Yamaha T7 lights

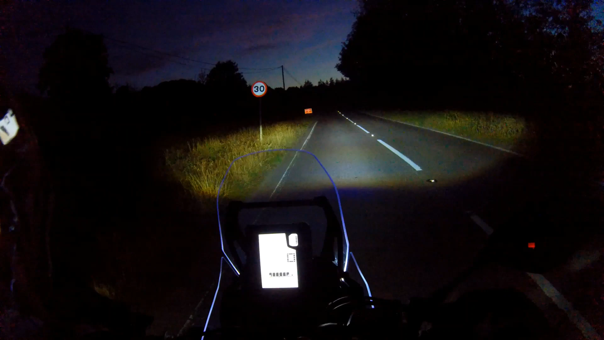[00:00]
light test on the mt10 on the mt10 on the t7 that's on dip
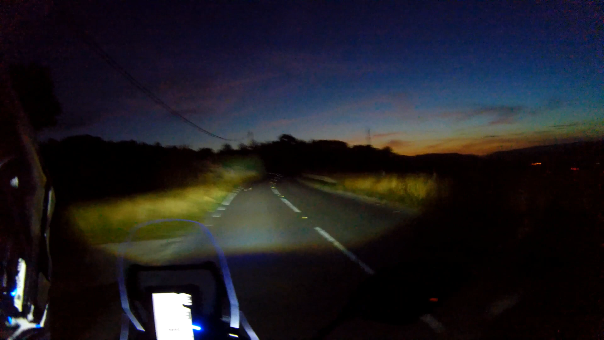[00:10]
that's on full beam as you can see it isn't full dark these are probably the best lights i've ever had on a bike sorry about the wind noise but uh whoops crack it up where's the dip sorry mate dazzled him couldn't find the dip switch and having rode in the dark for such a time that's dip luck see all the apexes of the corners
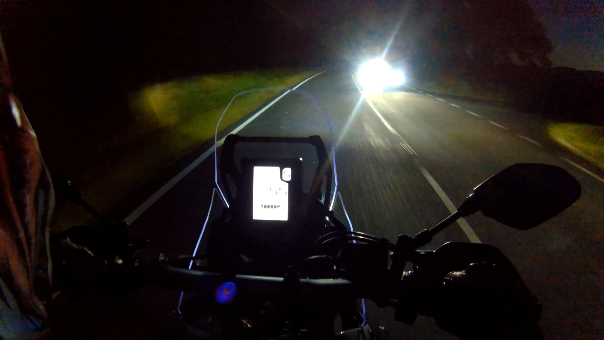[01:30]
if i go for a bit longer ride it'll get a bit darker so tell me what you think in the comments like the wind noise will be horrendous
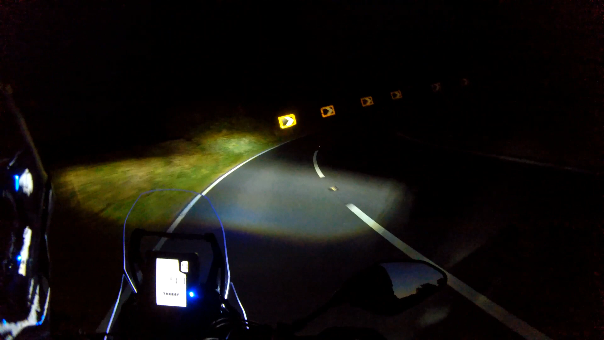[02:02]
that's a hairpin all the way around look that comes back on yourself so you'll know what uh so what i'm saying and what you're seeing